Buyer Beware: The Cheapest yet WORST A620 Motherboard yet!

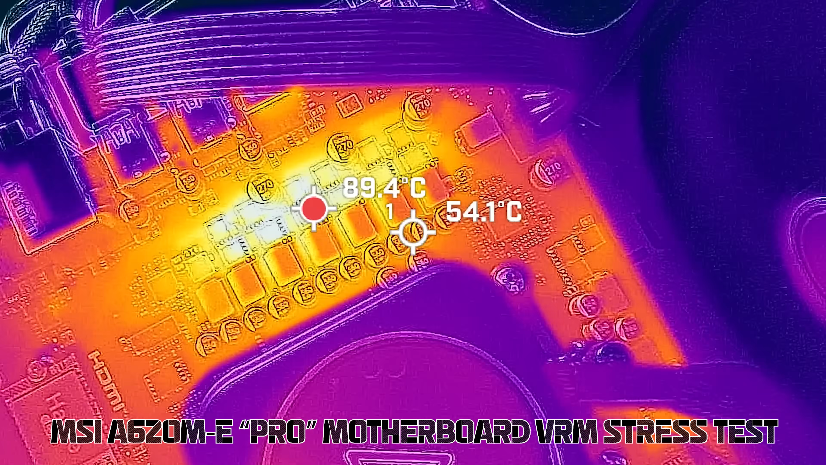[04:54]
And the top-down cooler, this then goes to drop the VRM temperatures into the mid-70 degree region, which is absolutely fine.
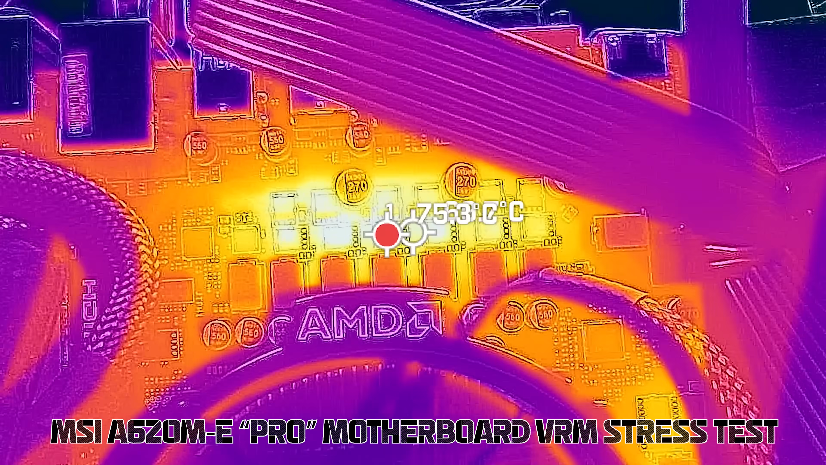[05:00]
But that 90 degrees at 90 watts does concern me
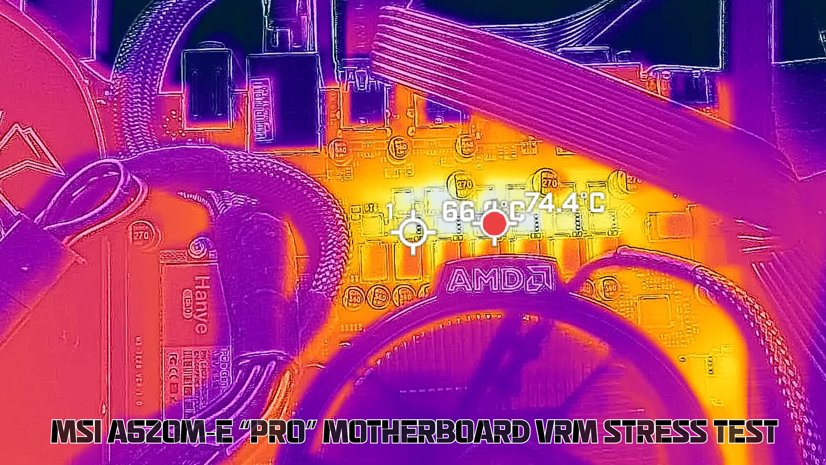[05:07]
because it shows that the VRM implementation as a whole is very inefficient, and it's causing a lot of leakage on heat,
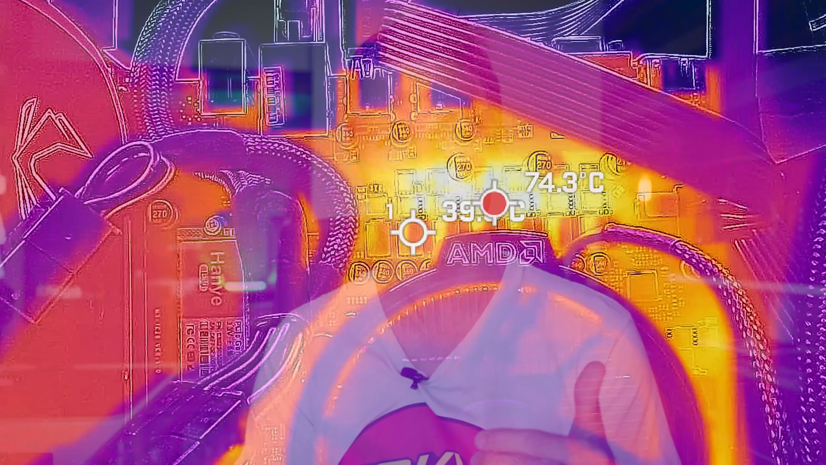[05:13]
which means that it's a very cheap solution.